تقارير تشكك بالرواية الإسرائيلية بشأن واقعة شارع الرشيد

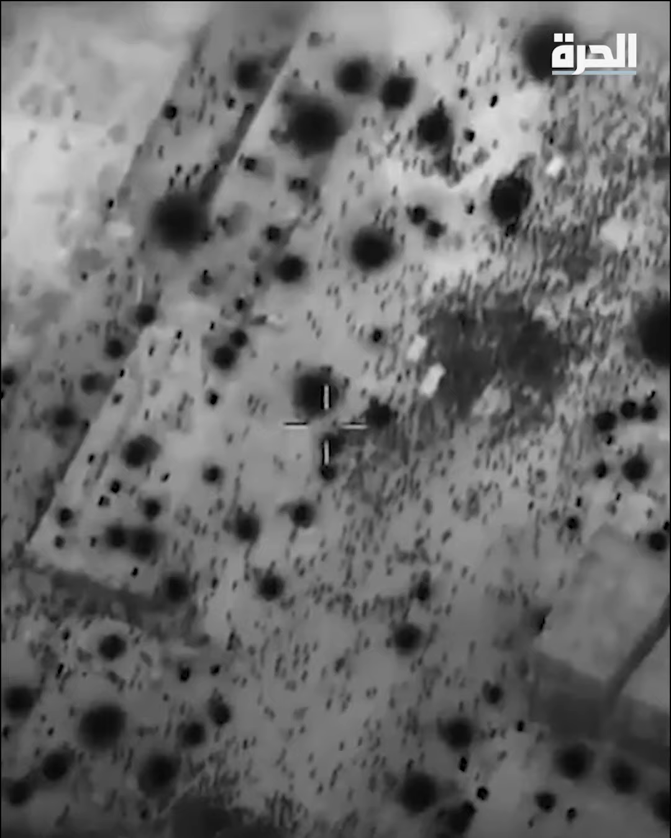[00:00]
آلاف من الفلسطينيين الجوعة في شمال غزة تجمعوا في شارع الرشيد قبل فجر يوم الخميس أملاً في الحصول على الطعام من قافلة شاحنات للمساعدات لكن العشرات منهم قتلوا وجرحوا في إطلاق نار للجيش الإسرائيلي وفقاً للسلطات الصحية في غزة وشهود عيان في حين نفت القوات الإسرائيلية ذلك
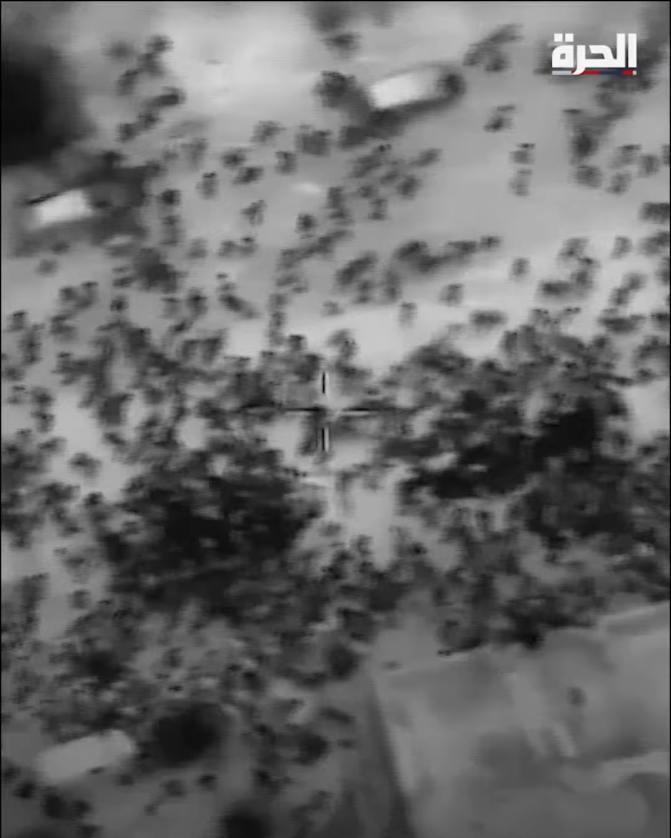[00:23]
وبعد تضارب الروايات بشأن الواقع المأساوية تصاعدت الأصوات في
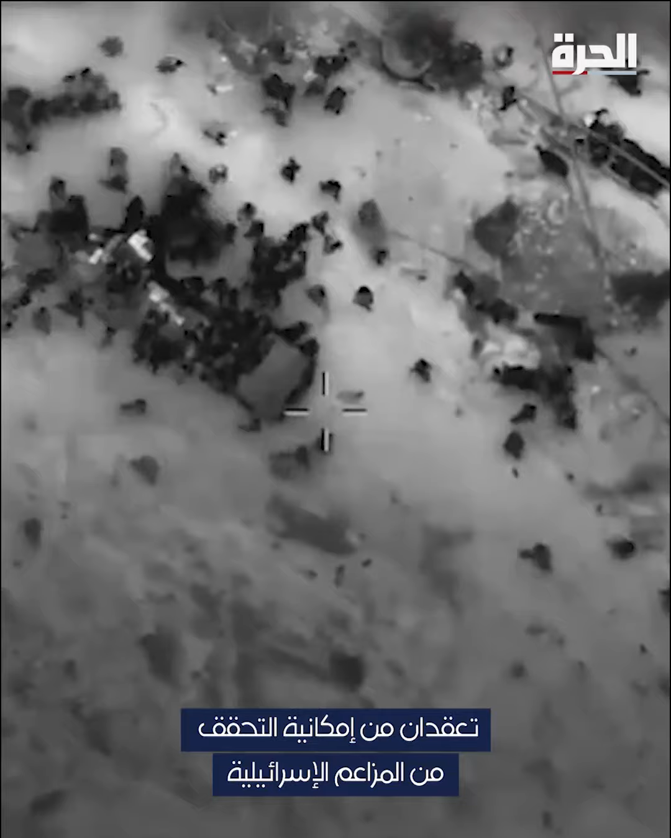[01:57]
المنشورة ومدتها القصيرة تعقدان من إمكانية التحقق من المزاعم الإسرائيلية الصحيفة نوهت إلى أن أحد المقاطع التي نشرها الجيش
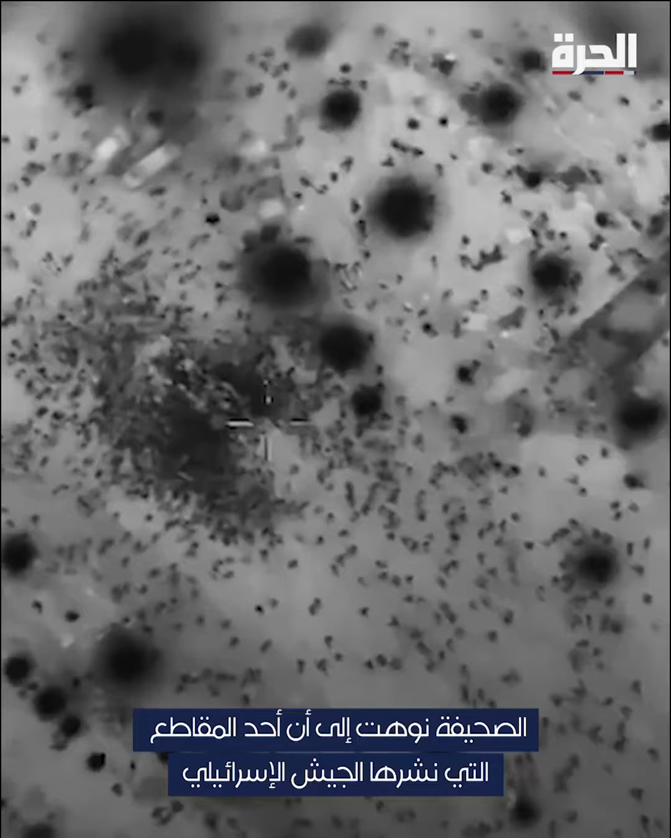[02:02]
الإسرائيلي أظهر دبابتين إسرائيليتين متمركزتين على مسافة حوالي أربعمائة متر من مسار المساعدات وإثنى عشر جثة على الأقل قربها
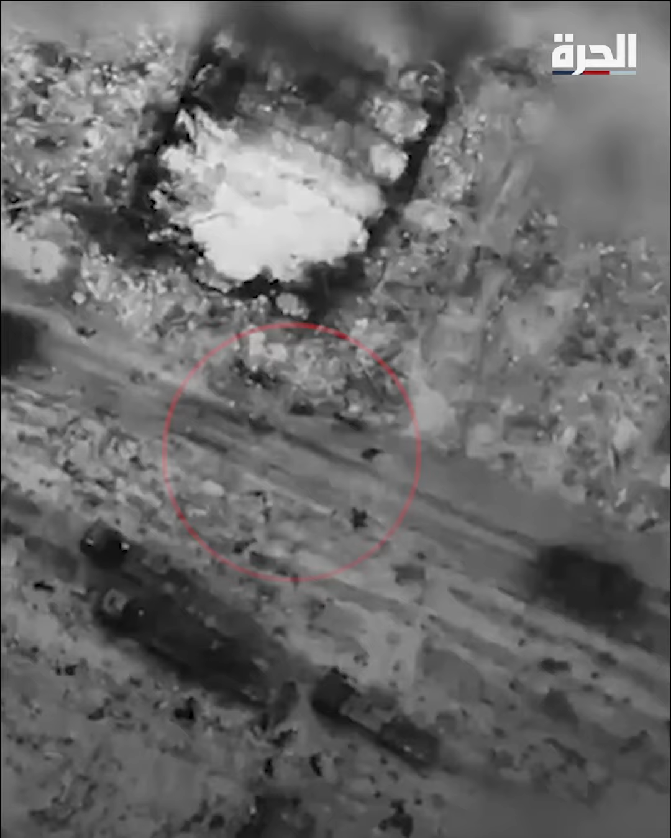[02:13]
وأشارت أيضا إلى أن الفيديوهات تظهر هروب الناس بشكل مفاجئ ليبدأوا بالزحف والانبطاح للحماية
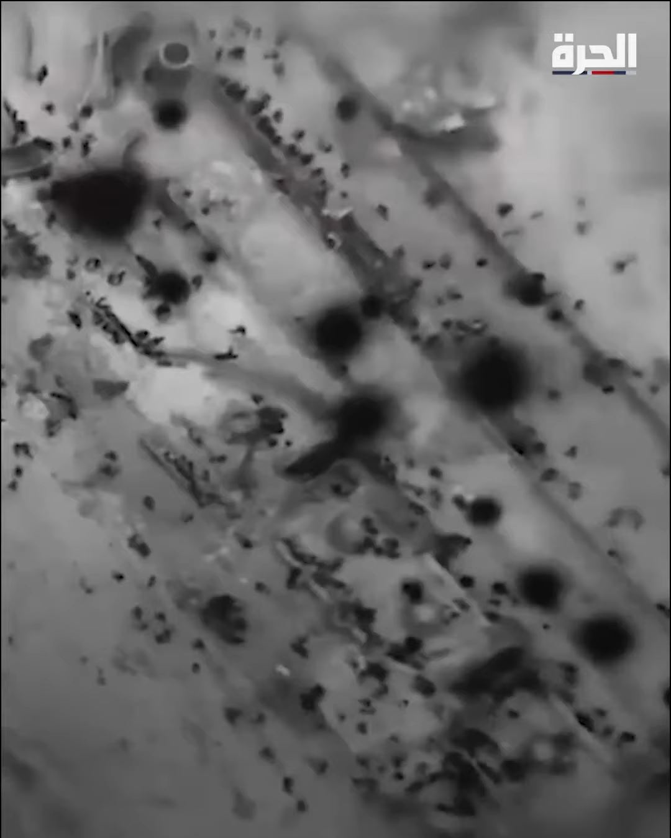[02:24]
القائم بأعمال مدير مستشفى العودة الطبيب محمد صالحة قال